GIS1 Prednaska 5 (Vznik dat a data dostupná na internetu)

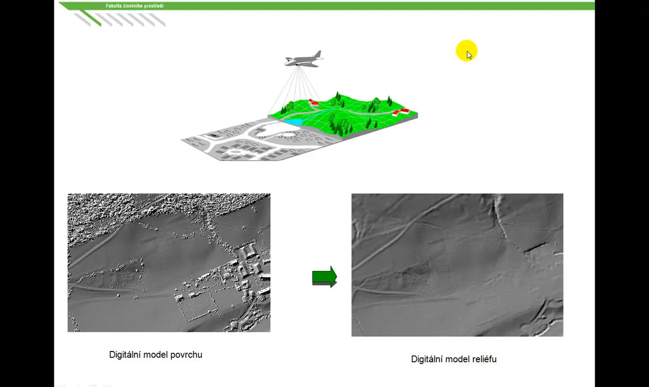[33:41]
to jsou vlastně ty první odrazy, které se dají odfiltrovat a dostáváme na digitální model reliefu. Dělá tady jednouchá ukázka, jak tohle letí a snímá. Existují tady pozemní lazerové skenování, jak jsem o tom hovořil, tady máme na ukázku vlastně naskenovanou pravčickou bránu pod zemním skenerem a vpravo je zámek kozel, kde se skenoval i interiér.